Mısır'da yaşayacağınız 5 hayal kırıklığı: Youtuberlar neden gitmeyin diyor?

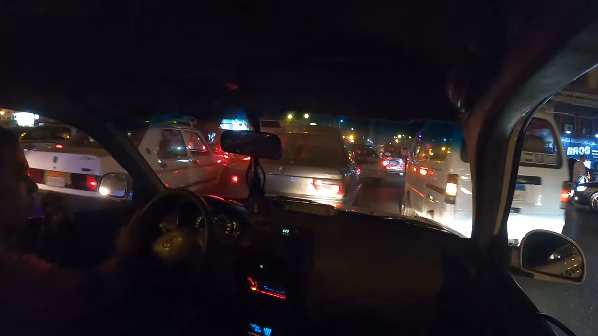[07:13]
Bu arada trafikte eski model araç sayısının fazlalığı dikkat çekiyor.